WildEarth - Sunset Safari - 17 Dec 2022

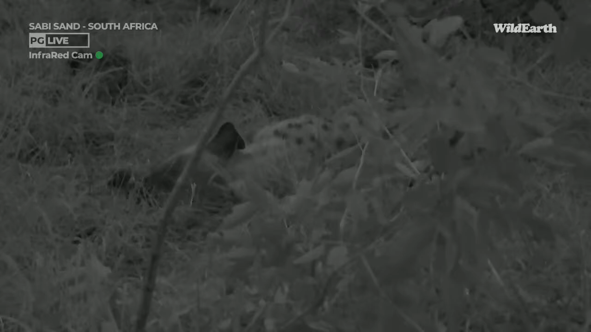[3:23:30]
I'm assuming that this is Gingrica, because she has been hanging around this morning, and I think she knows that there's potentially something to be had here, and it'll be interesting to see whether June and Comet head into this area as well. But everybody seems to be taking a moment. A very sleepy leopard and a very sleepy hyena.
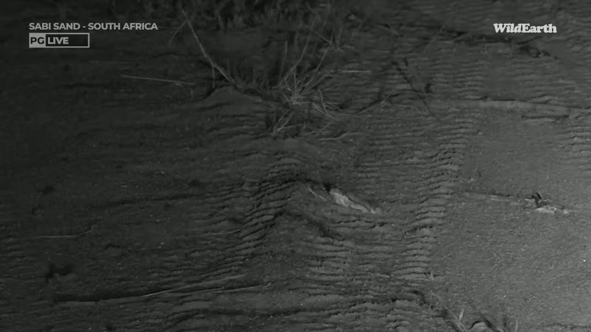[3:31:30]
Well, finally, we have found something that could potentially go onto the bingo board. It is a red toad. Now, I know it doesn't really look like much because it has flattened itself so much down onto the ground.
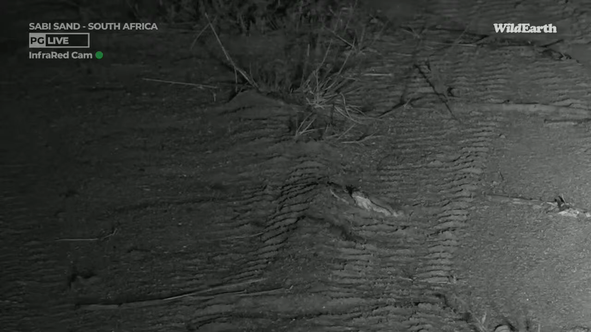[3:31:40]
But maybe we'll try and reposition a little bit closer so you can kind of get a better look at it right now. There you can see a little bit of movement. But good place to, of course, look for frogs. You can hear all the bubbling casinas, I'm sure, in between my sentences. And they're notoriously hard to find, but sometimes the toads will come out onto the road in search of insects and that type of thing.
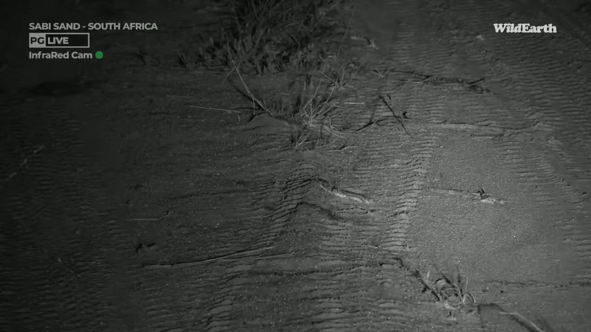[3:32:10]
So that's probably what's happening, or perhaps the sand is even a little bit warm still. Let me go a bit closer just so you can actually get something.
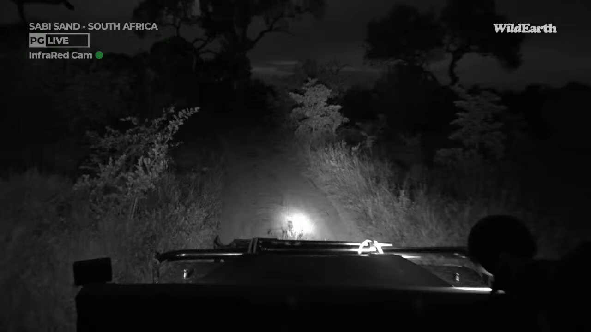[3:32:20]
I don't know if it's gonna jump again. How's that? Can you see it? We're going to try. There it is. Up a bit. There. There we go. Now we should be able to get a better view of it. Can we go any closer than that? Is that it? Is that maximum? Okay, I'm going to try to go even closer because I'm actually trying to show you why it's called a red toad, but this really is not helping, unfortunately.
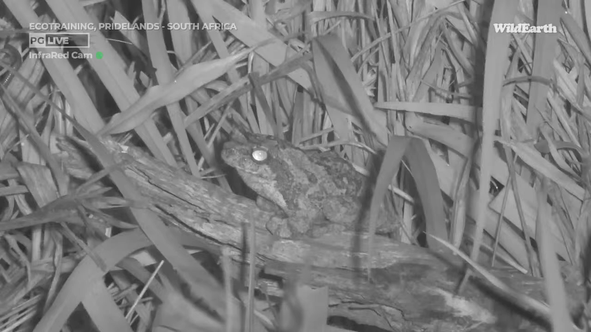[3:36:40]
And I need a frog. I need a fidgety frog. I can't really see what it is. It's looking at those pronounced eyes, raised eyes. It looks like a grey tree frog or a foamless frog.
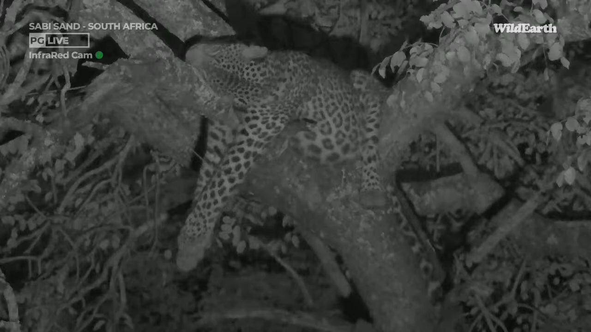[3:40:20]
Marips says we've managed to finally work a position where we can see him nicely with the IR light. But I cannot believe that is a comfortable position. You can see how heavy his tummy is. It's just sort of sagging in between his front and back legs. And if you're struggling to make out exactly how he's lying, because it is just sort of a blur of rosettes, that's his face on the left and his nose sort of pointing up to the top left-hand corner of the screen. He's got it, his sort of left cheek resting on that branch, but he's got his neck twisted and torqued more than 90 degrees from his spine.
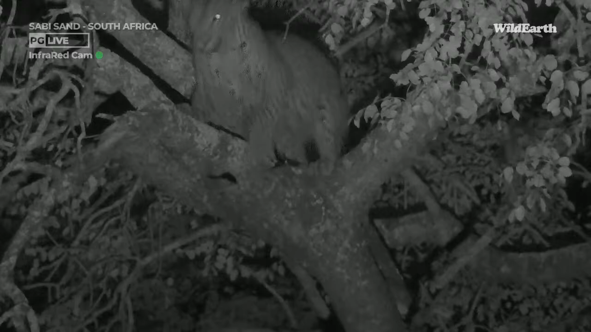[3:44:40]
Yes, Brian, he's just suggested that, is he going to leap? Is he going to leap? Should he fall out of the tree, I'm sure Gigrika will cackle at that. That's the hyena lying under the tree at the moment. Oh, Come on, leap. I think he's probably just going to move to a slightly more comfortable spot. Just keeping an eye on that hyena.
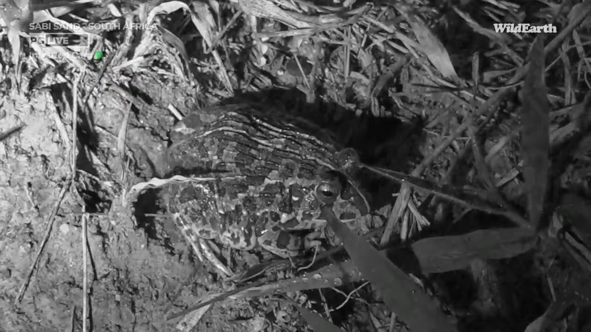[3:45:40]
We are doing some serious frogging this evening. I'm honestly not 100% certain of my ID here. I think it is a African bullfrog. It looks like it.
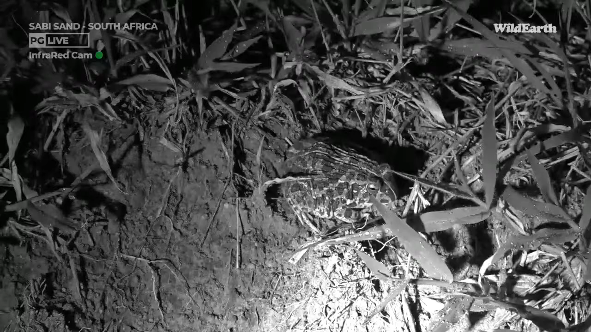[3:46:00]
Maybe a female or a juvenile, but it's quite hard to sort of tell. There's actually two of them. There's another one just sitting just to the left. It might be a bit camouflaged. There we go. You can just sort of see its little head poking out there. That looked more like a gecko than anything, but we'll have a look at the other one because you can see it a bit better. But there's a couple of them.
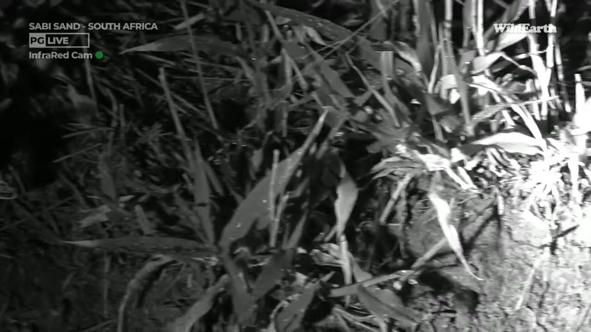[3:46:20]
So the only other thing that I could think of, but to be honest, I don't think I've ever seen one before, is an ornate frog. But I don't think so. I suspect that this is either a juvenile or a female African bullfrog. But if there are any amphibian specialists watching this evening, please let me know. I am very rusty on frogs and toads. I absolutely love them and they've always been a complete passion of mine. But I must be honest, over the last year I haven't spent much time focusing them,
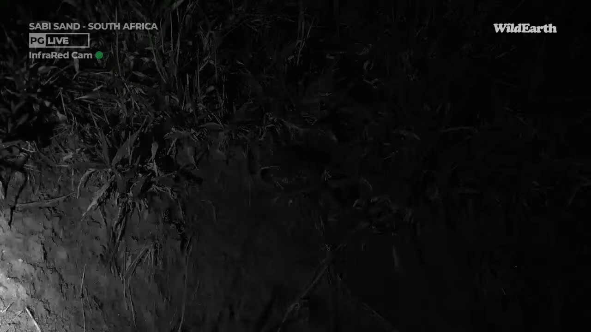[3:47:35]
You can see even with the toad, I'm not putting the light on, it'll blow the frog, you know, out in terms of its coloration. But you know, we have to be very respectful with spotlights. So the center of the beam is not on it, and I'm just putting a little bit of light on. Okay, wait, we have to show them something. The gecko is on the dashboard. Are you ready? Before I light it up, do you see? Sorry, you're going to see darkness. Hi.
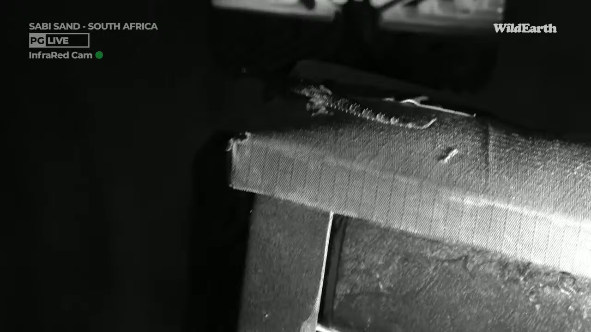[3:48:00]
It was obviously sheltering itself there. Let me just try and bring the light around a bit. There we go. That's a little bit better. Sorry, little one. I don't want to disturb you. You've got really big eyes.
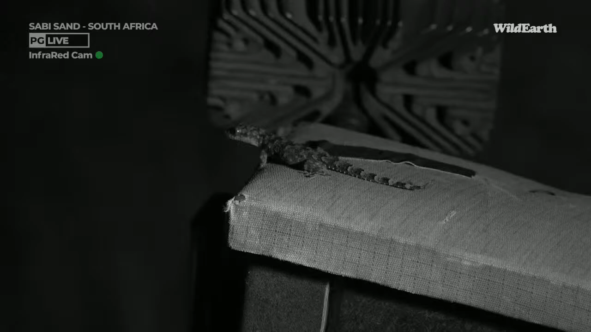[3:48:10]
Again, like I said, we must be sensitive to all creatures. I'm also just trying to see which gecko it is. I wonder if it's a Murray's tropical house gecko or a Bibrons. I'm not really sure, but it's a youngster. It's not a very big one just yet. It's most certainly still a juvenile. So sadly, I think we disturbed it when we put the rain roof on because they sit in storage most of the time and the flaps that are rolled up create like a little cave. I mean, I've had a spotted bush snake come out of the rain covers before while I was driving, which gave me a big fright until I realized what it is.